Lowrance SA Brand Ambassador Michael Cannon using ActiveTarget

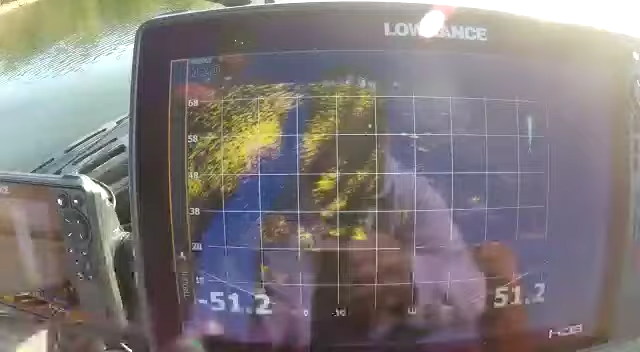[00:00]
I'll check out school of fish and flowers, guys. Let's see if you can call them.
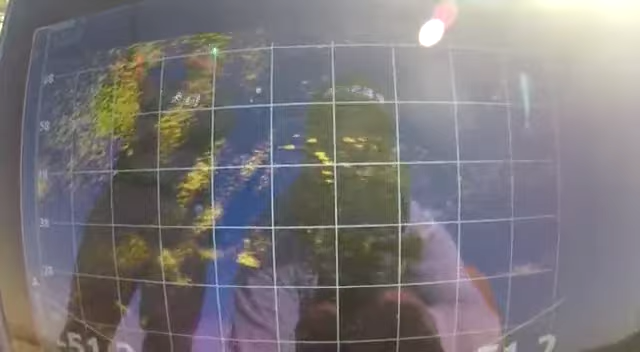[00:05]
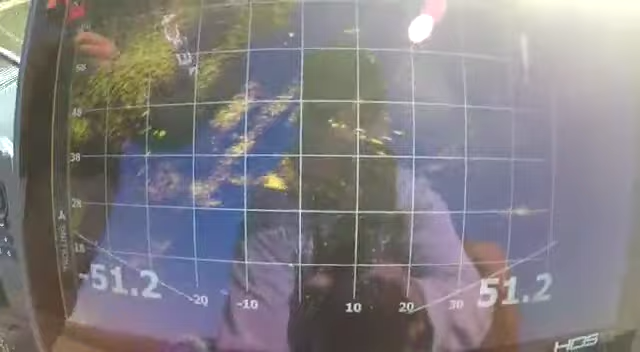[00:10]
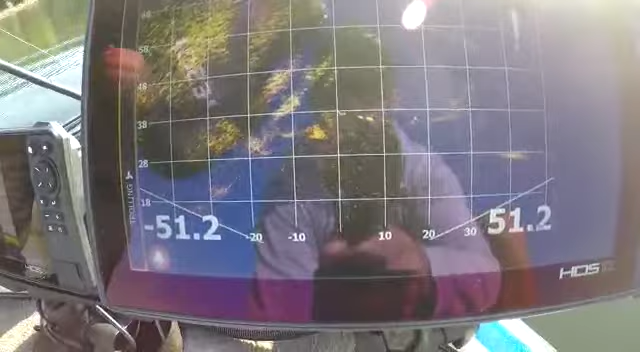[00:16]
There's my crank pads. Oh! Come on, eat it, man.
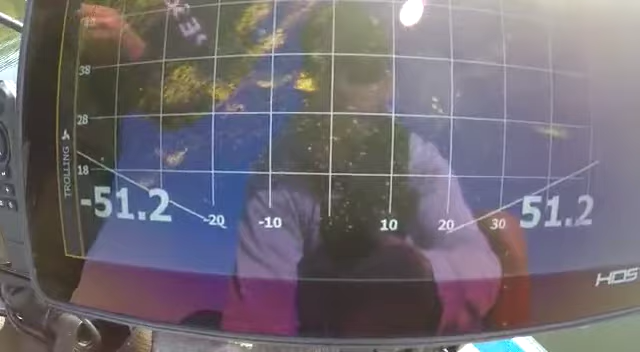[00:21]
Didn't want to eat it.
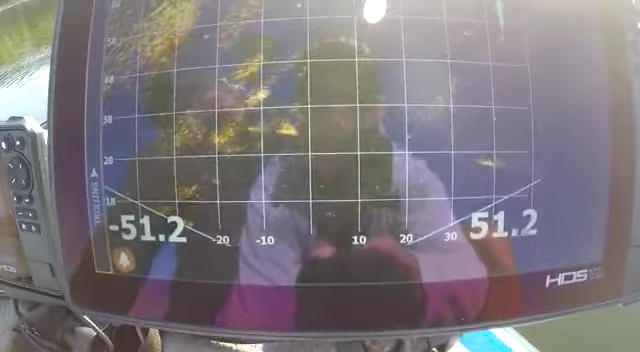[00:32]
There's more at the top of the screen there.
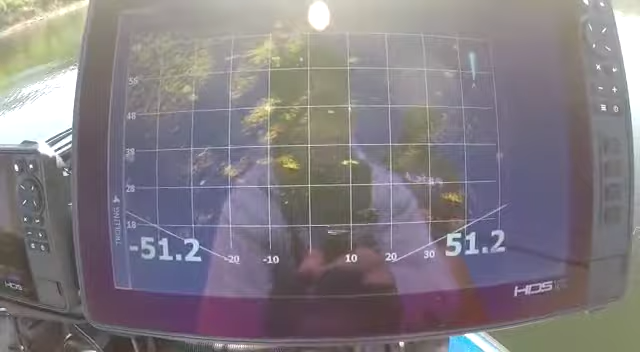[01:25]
I'll go straight through the fish now.
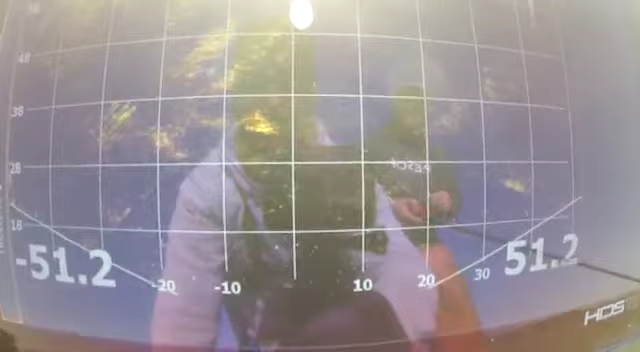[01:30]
There's the tree in the top left-hand corner.
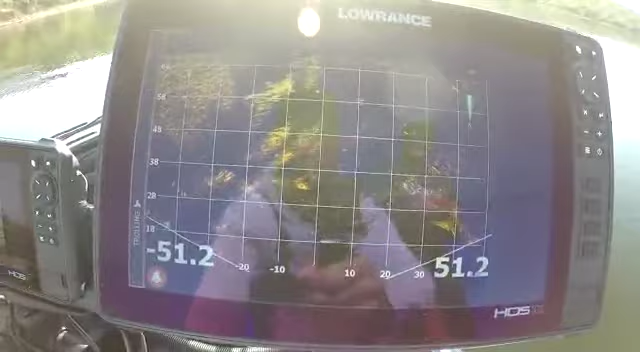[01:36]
So, I'll line that up.
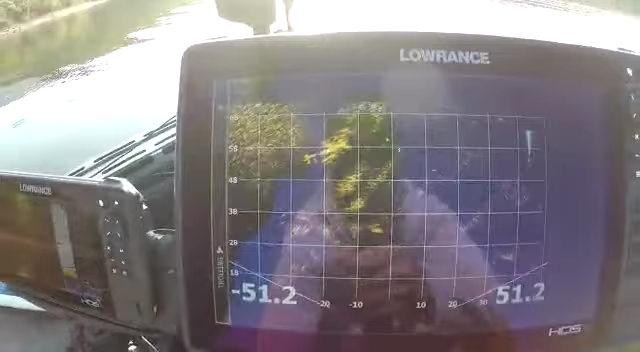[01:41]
There's a tree there. Check the fish in the tree.
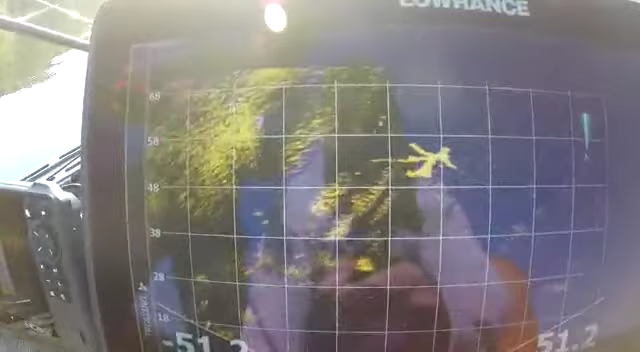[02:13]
Straight through the tree. Check the fish falling.
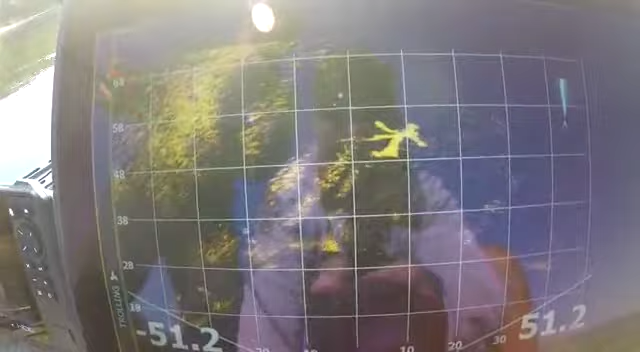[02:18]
I don't know why it doesn't want to bite. Come on.
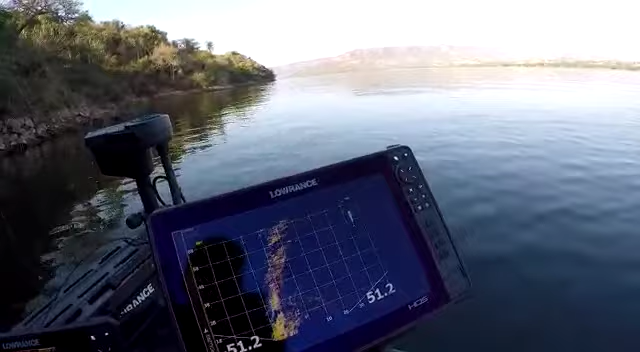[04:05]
Let's go out. I'll pass this straight through them.
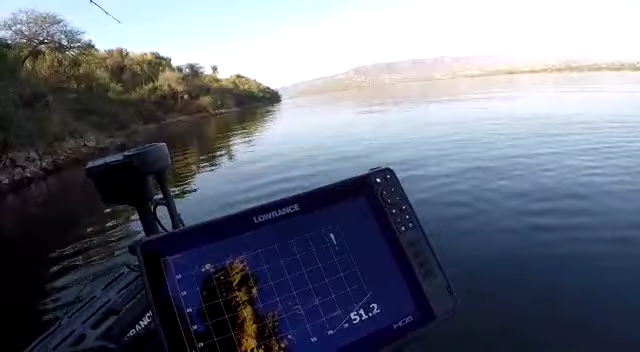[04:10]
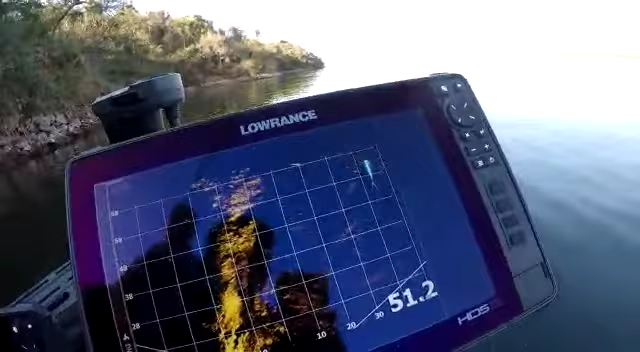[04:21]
Okay, just moving out of focus, but there they are there. Check marks on now.
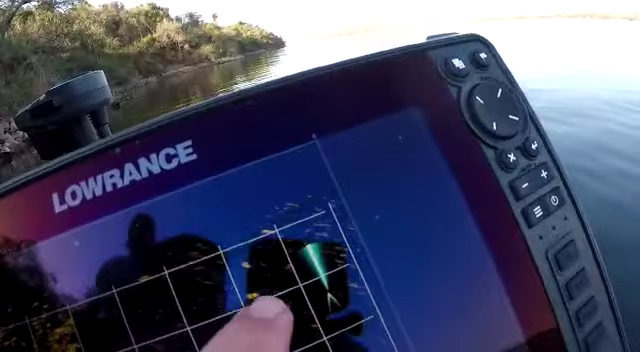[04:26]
There's the school there, guys. Another one. Another one. Another one. Just like that, bud.
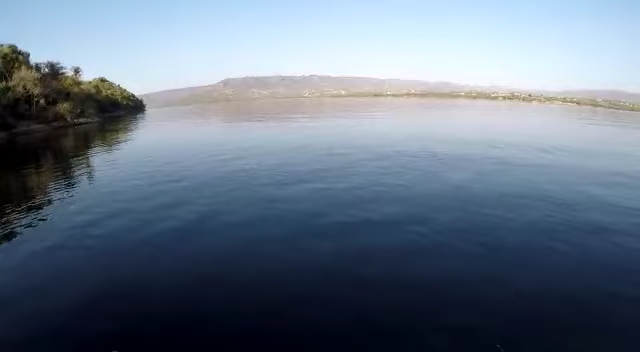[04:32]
There you go. Another fish. Drag and drop in the school. Boom. Bang. On. Simple as that, guys.
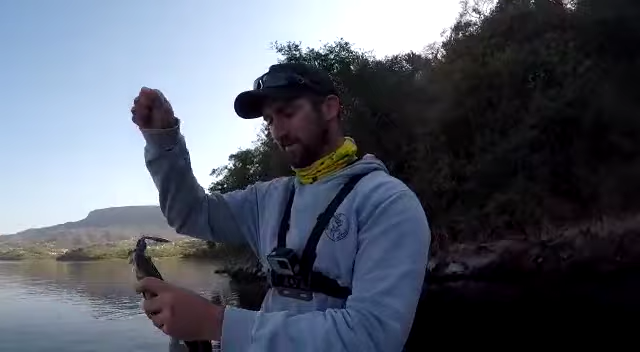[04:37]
Amazing technology. Check that out. Bang.
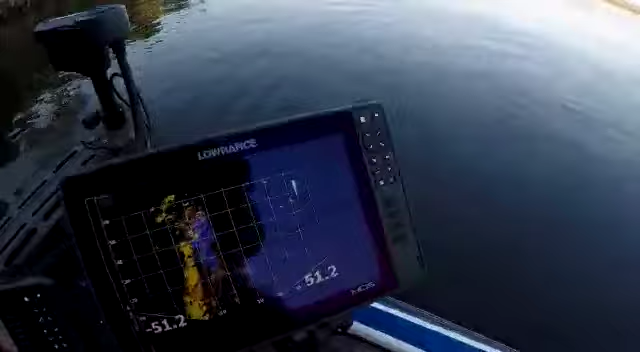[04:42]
There they are there, guys. One, two, three. Let's see if we can't get them on that crank again. Be sure if we can get them on, man.
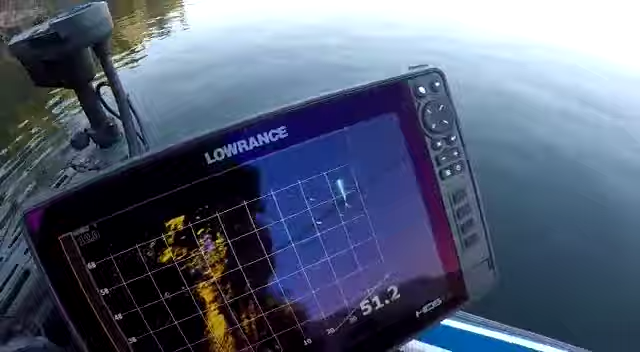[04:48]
There we go. Thank you. Here you go.